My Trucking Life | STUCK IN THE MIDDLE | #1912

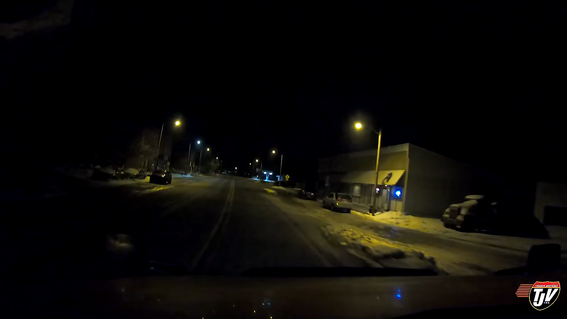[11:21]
Iowa we stayed here last time stay here again I believe this is a truck stop right here yep same place we stayed at last time just down the road from our delivery and
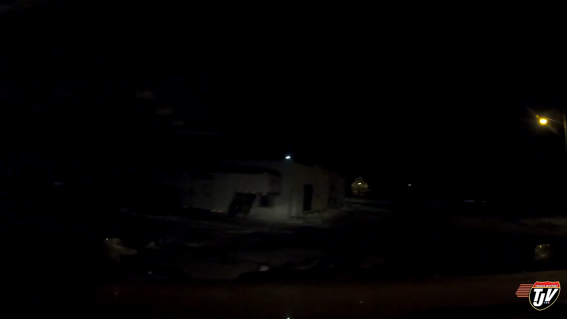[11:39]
I've got 11 hours actually 12 hours meters 12 hours before I got to be there
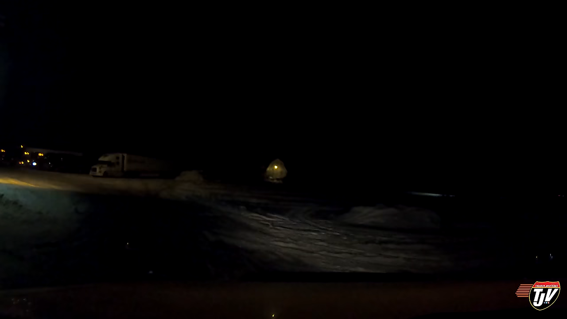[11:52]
we'll find ourselves a parking spot back here
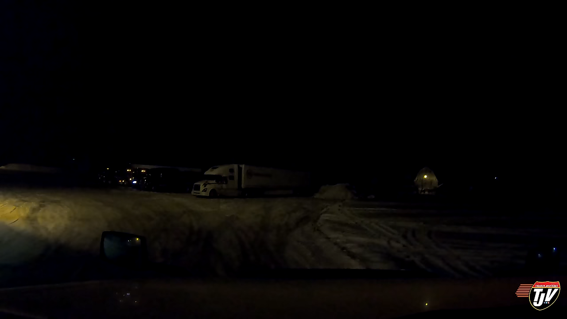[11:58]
somewhere it's nice and quiet we'll call it a night
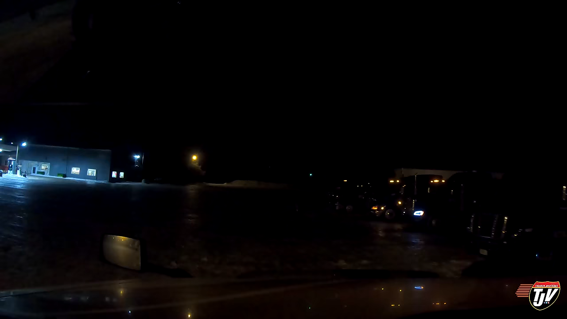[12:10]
I'm gonna back in right in here